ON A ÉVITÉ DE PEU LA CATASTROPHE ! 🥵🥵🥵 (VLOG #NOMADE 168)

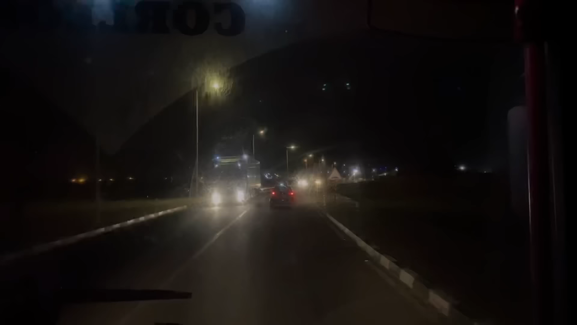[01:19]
Là, et le camion de flic. Le camion de flic est derrière. Il est derrière nous. Ouais, il est derrière.